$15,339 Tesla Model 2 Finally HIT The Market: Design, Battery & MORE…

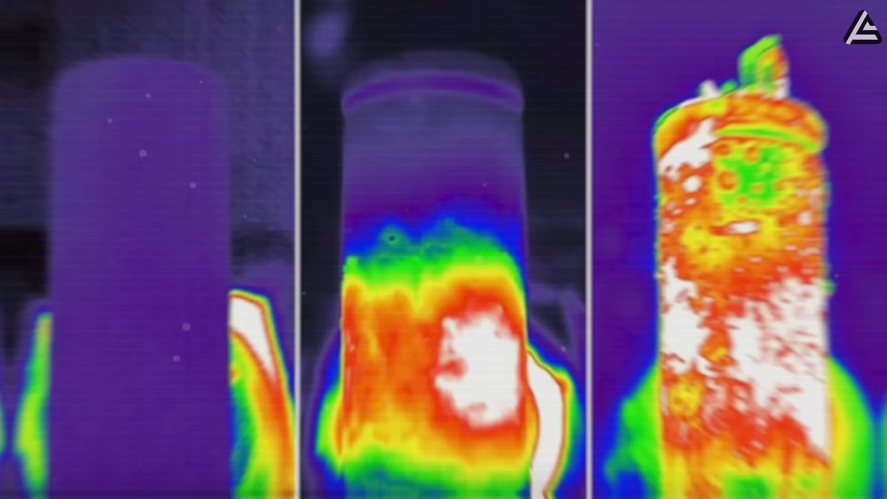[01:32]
Overheating is the worst situation for lithium batteries. At 90 degrees Celsius, protective layers break down.